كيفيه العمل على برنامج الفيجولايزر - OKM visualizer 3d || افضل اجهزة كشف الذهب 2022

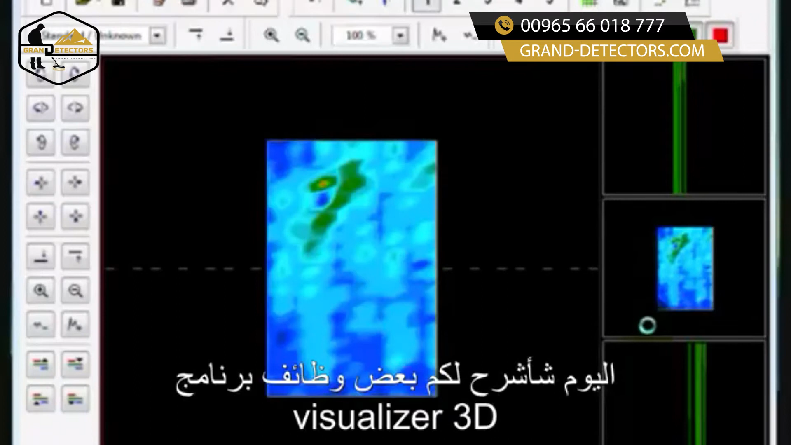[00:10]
Hello and welcome to this tutorial here. Today I'm going to be explaining some of the functionality of the Visualizer 3D software. And the main reason for this is when you come for technical support, we're going to ask you to maneuver and navigate through your screen and to perform different functions. And so what this is going to do, this is going to help everybody here, especially us here on the technical support side, who are trying to assist you and help you with your scans.
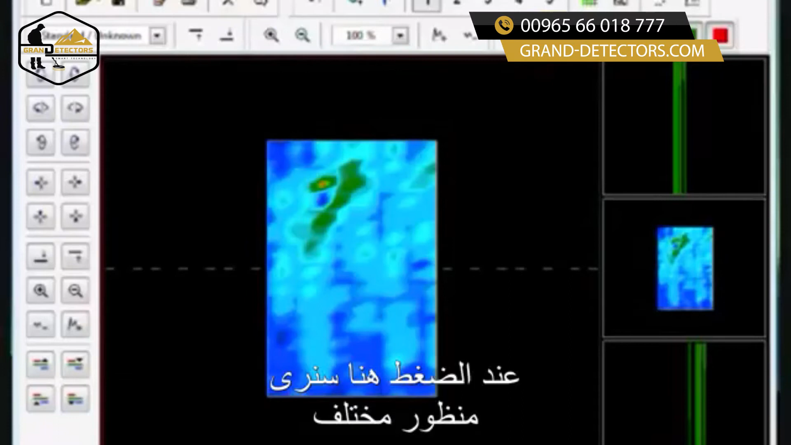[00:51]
So let me begin here for some of the basics that we're going to ask you to do. One, we're going to ask you for your different viewpoints. So over here, as you see, we have right here, this here is the perspective view, which is going to turn the object here at an oblique angle to look at it more or less like a 45. And the button's right over here that I'm clicking minimize difference in height, maximize difference in height. What that does is, for example, when you look under this corner right here, you see how you can't really see anything. But if I minimize the height, it changes the view down to the point it brings in the reality.
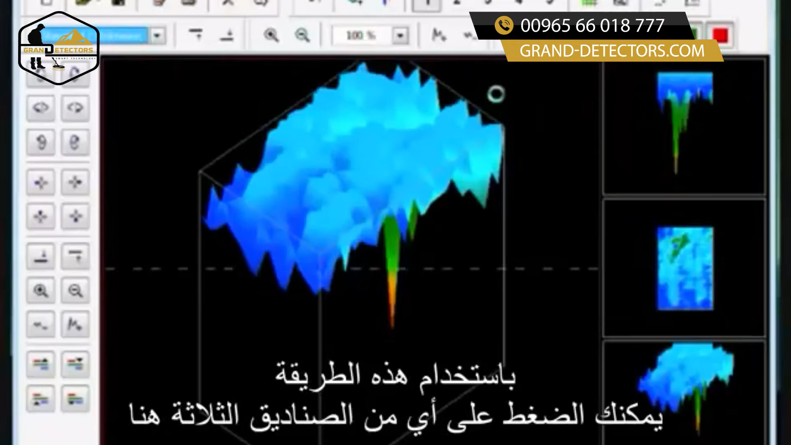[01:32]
Or you can actually see the whole picture, like on the side view. So by using it this way, you'll be able to see in here and you can click into any one of these three boxes, excuse me, and you can see the different angles of which it can be presented at. Now, this is the perspective view, this is the side view, and this is the top view. All right, this can also be controlled by going control.
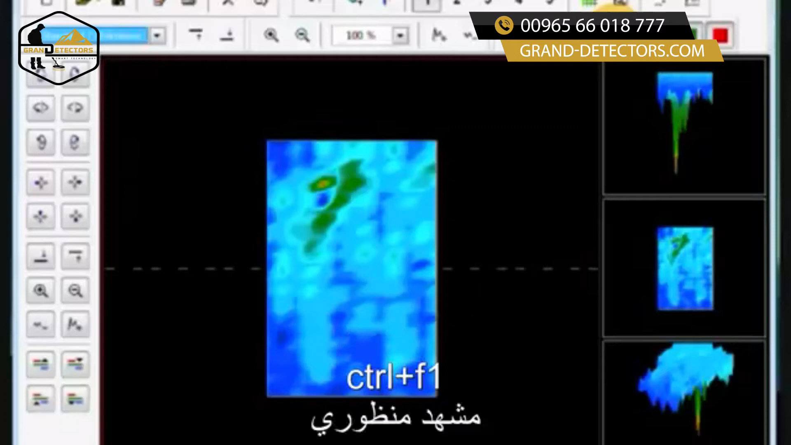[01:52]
And here you see here's the control F1 perspective, control F2, and control F3.
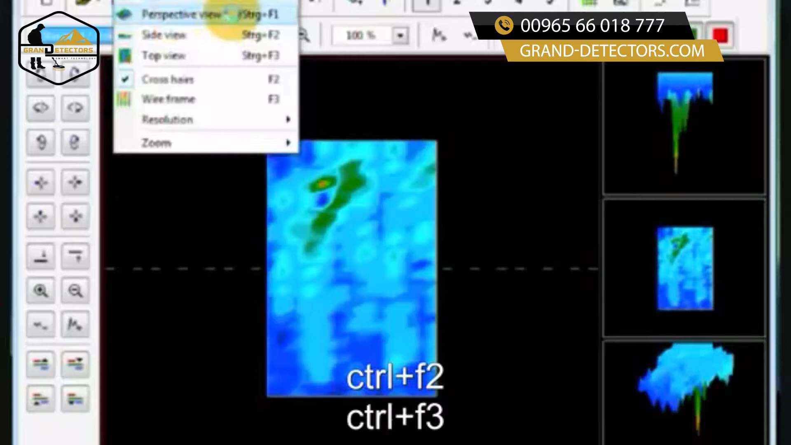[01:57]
Your crosshairs are F2, and your wireframe is in the F3. Of course, your resolutions are by the number keys 1, 2, 3, 4, and 5. So, the main thing here is what we're going to do is, so that you know how to basically get a view, like we're going to try to explain. Because just by clicking your mouse, you can drag this all over the place.
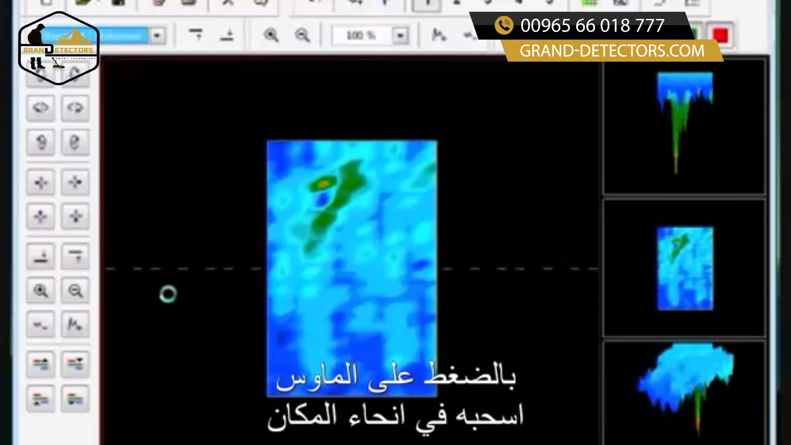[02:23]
You can spin it, you can turn it sideways, look at it from the top, bottom. And this is just by clicking the mouse, you can get these different angles.
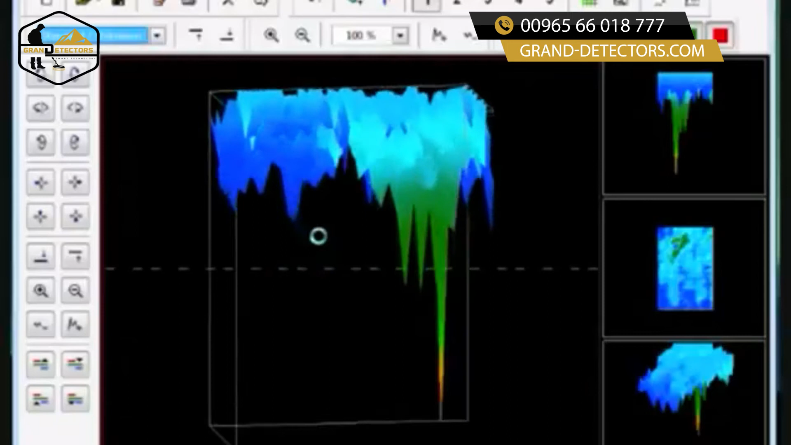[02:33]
Or you can reset it, this is your reset, put everything back to normal the way it was originally.
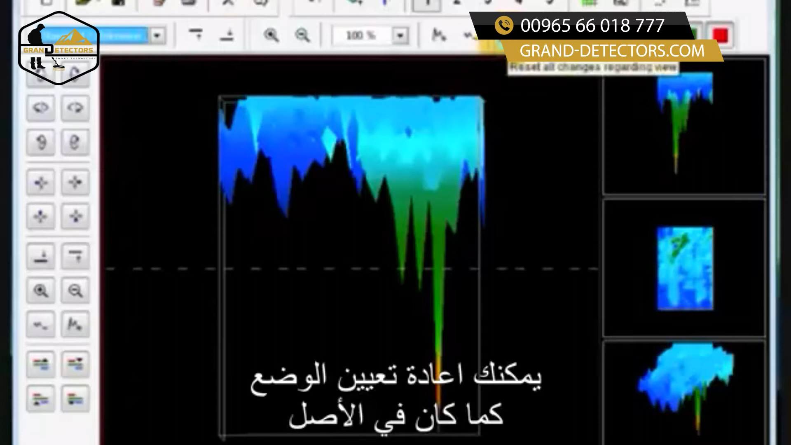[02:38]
Or go back to top view, which doesn't change any settings, it just changes your view. If you make a change, there is an undo button, and then we have our interpolation button.
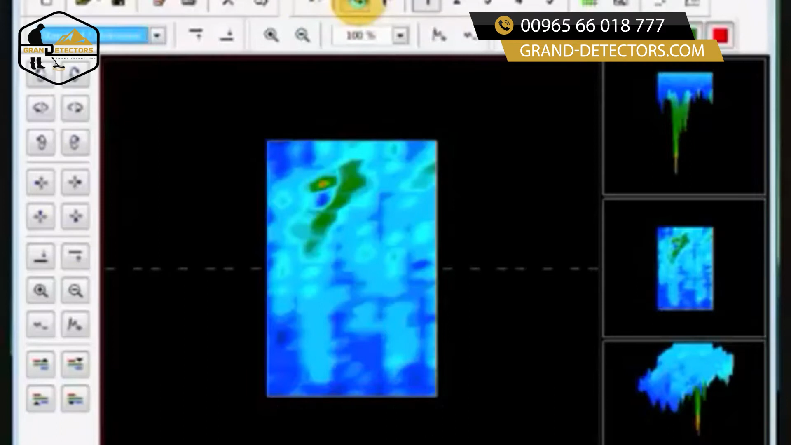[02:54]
And what this does here, is it says, I'm going to go through and start to clean off some of the miscellaneous in your scans automatically.
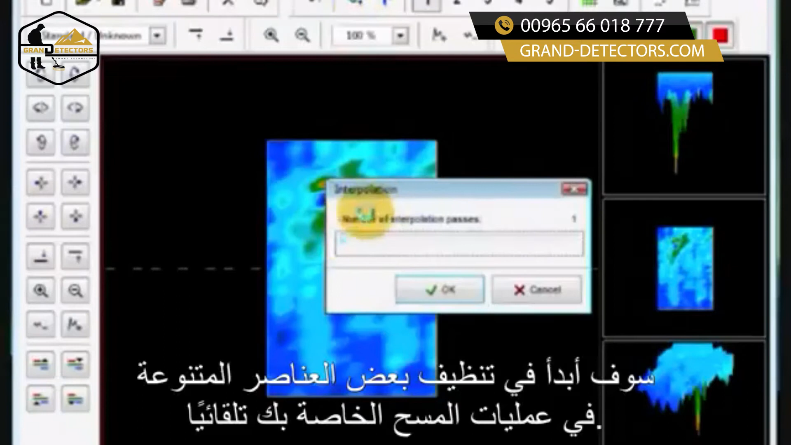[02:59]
And we don't highly recommend,
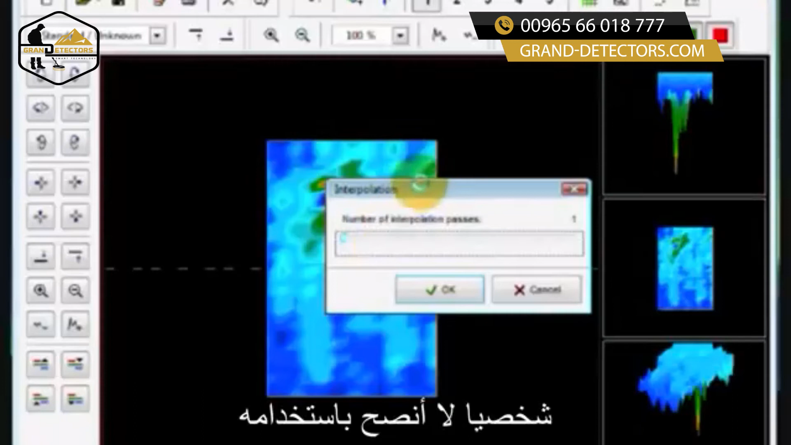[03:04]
I don't myself highly recommend you use it. Though it may be a useful tool depending where you are and depending on your soil.
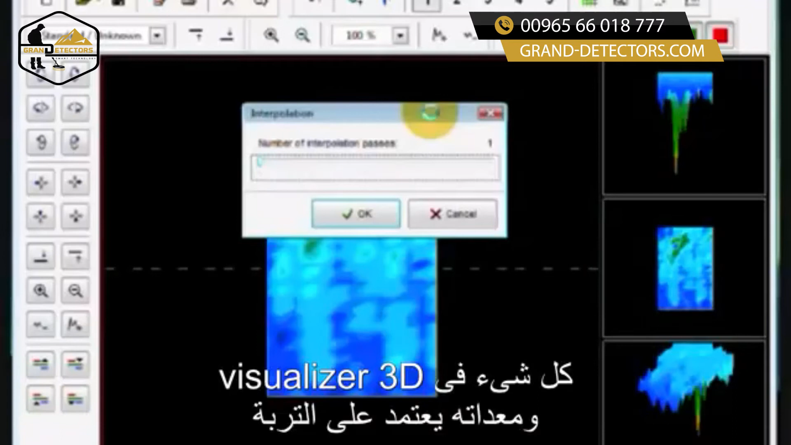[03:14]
Everything with the Visualizer 3D and this equipment depends on the soil. As like any other geophysical equipment, the soil is what's going to determine the functionality. Okay, let me hit cancel on that.
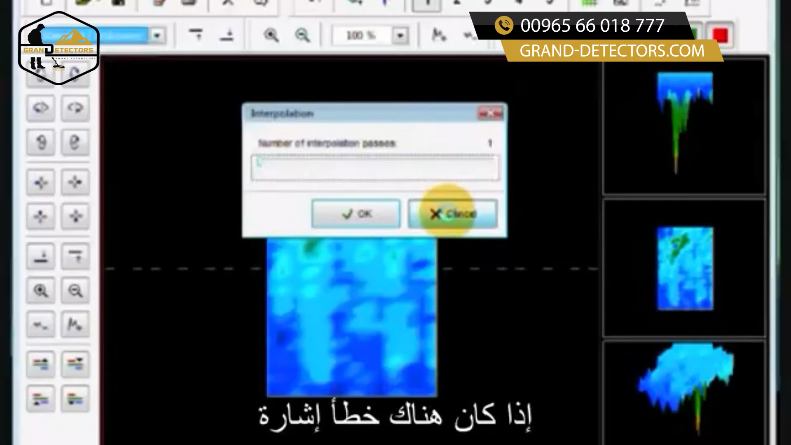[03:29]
And then if you have a signal error, let's say I have an error right here at this point. And I say, for example, I had an error there, I could come into here and I could correct the value under the crosshair only. Or I could say, let's be automatic and correct everything. Again, I don't recommend you using any of these until you have more experience and you understand how to manipulate around the software. What we do recommend and very highly recommend is
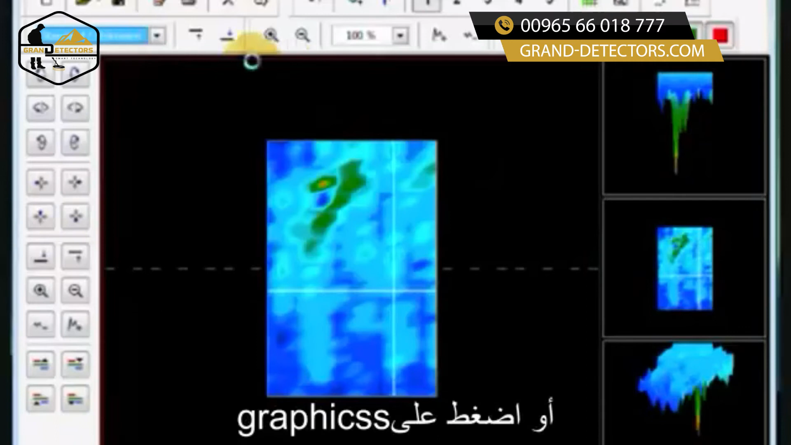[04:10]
when you make a scan, that you push your F9 key or you're going to go into graphics and then characteristics. This is your most important function. And the software is even going to ask you, we don't have any data on this, can we have some data on this?
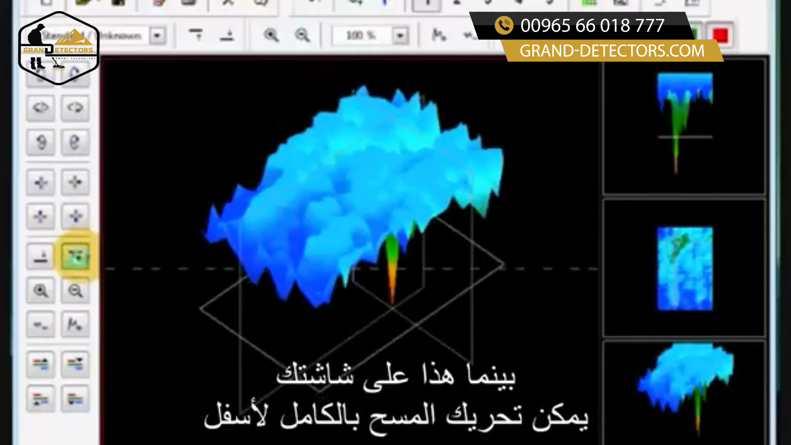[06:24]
Okay, what you see, it's moving down here. It's moving over here. You can move it up. And then you have your, where is this on your screen? You can move the whole scan down, whole scan up, to the left, to the right. You can rotate it on one axis. You can rotate it on another axis. And then, of course, you can rotate it on its final axis. All of this can be done. Wireframe is this button right here. You want more resolution? Come over here. And you can see how the one through five now changes everything. One is going to be the fastest. Five is going to be the slowest. You want to clean up some dummy signals? You can clean it up there.
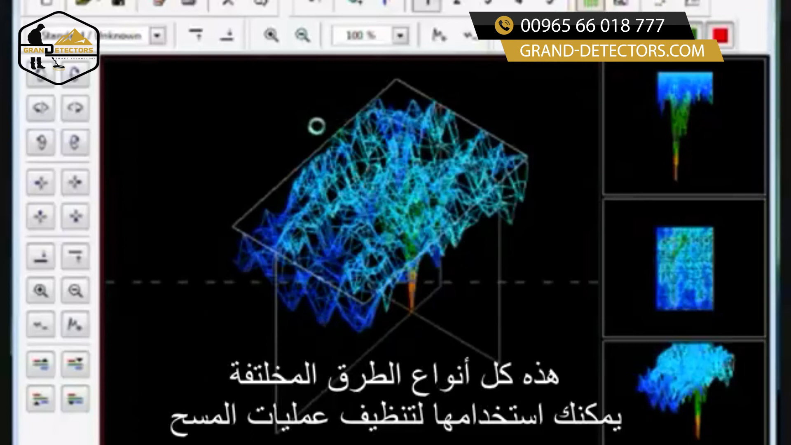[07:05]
And then you also have here, show your frequency energy target. Which, that'll come up here in another window. So there's all kinds of different methods that you can use in order to clean up your scans. Most of the time, we recommend leaving them just the way they are. Because this way, we can get you to where you need to be. We can see the target. We can see where you are.
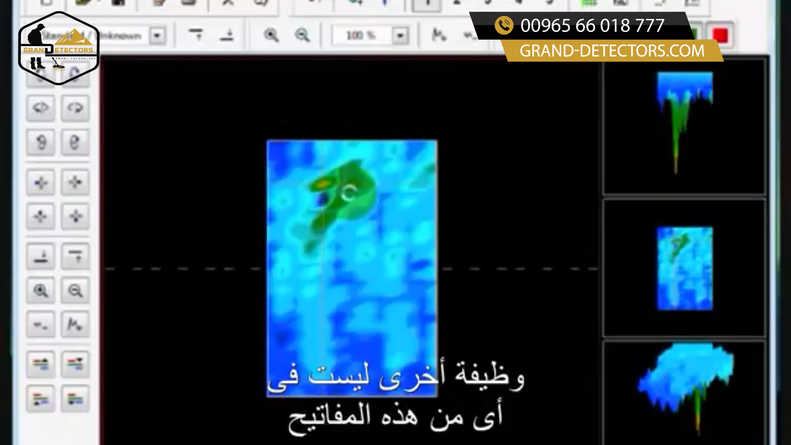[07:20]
Another function is, and that's not in any of the keys here. And this is when it would be like in a side view and we wanted to get a different perspective. It's the F4 key.
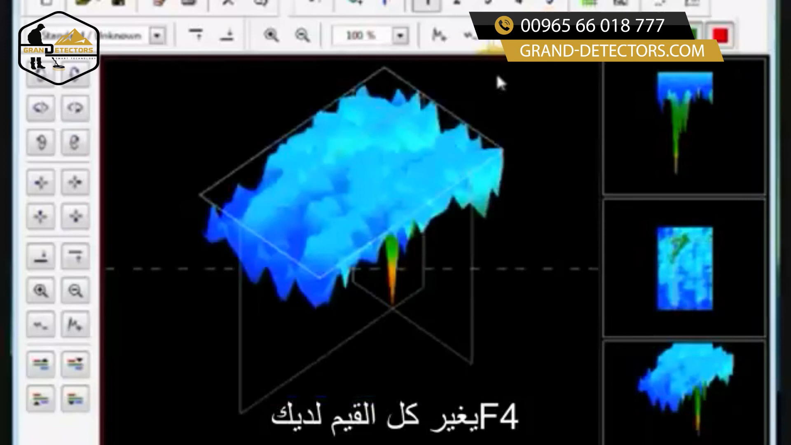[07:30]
Once you hit that F4 key, it's going to change all the values that you have. And it's going to bring all your values from the top to the bottom. And let me rotate this around. And perhaps you can see a little easier. Let me move this here and then rotate this this way. I'll play with the buttons here a little bit.
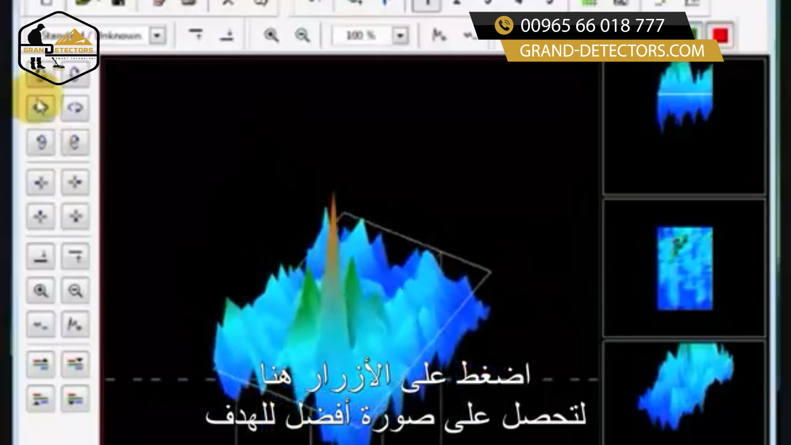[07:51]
To get a better picture on your target. Now this particular target is really clear. But on other targets, it may not be as clear as this one. Where you can see, here's the target. But it also cleans up a lot of the other scan. Whereas here you're getting different images.